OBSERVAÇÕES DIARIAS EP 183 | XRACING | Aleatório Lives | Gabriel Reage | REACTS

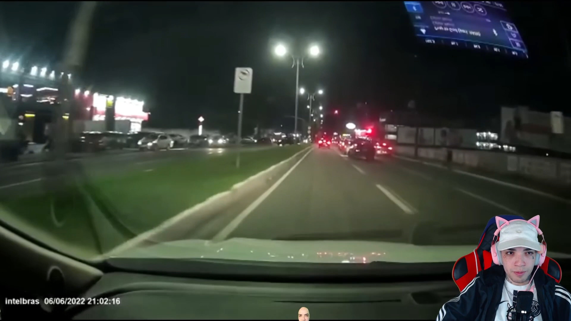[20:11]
Esta picape preta acaba de colidir na traseira de um carro da frente. Eita! E agora está tentando fugir? Eita!